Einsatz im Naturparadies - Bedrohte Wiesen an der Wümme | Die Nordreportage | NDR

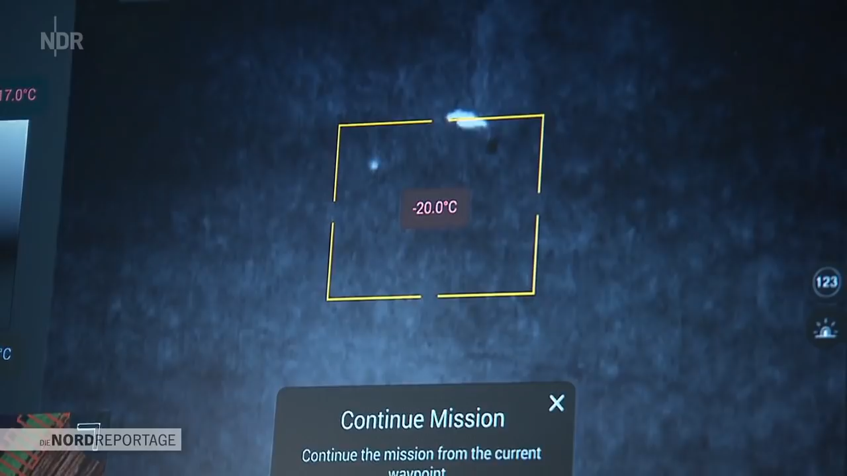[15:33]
On screen: spot -20.0°C
Stopp. Da lag ein Tier, da ist noch. Ja, das war eine Fassadenhände, ich guck mal eben.
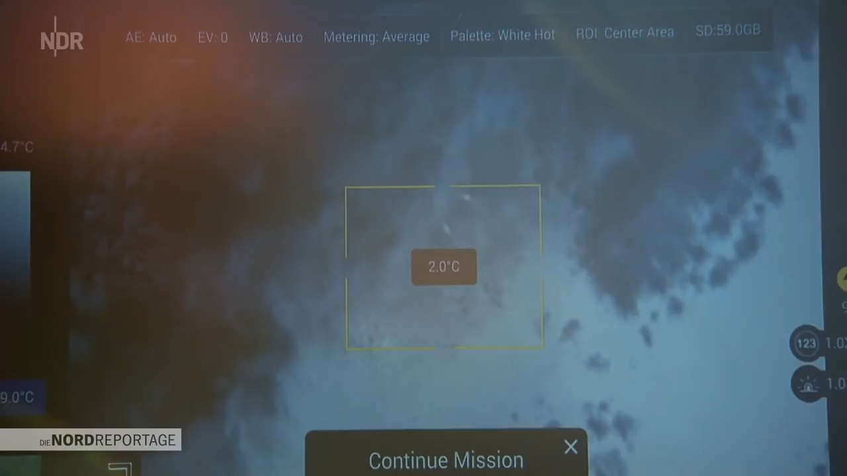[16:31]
On screen: spot 2.0°C
Da sind vier bis fünf Tiere, die bewegen sich auch ganz schleißig.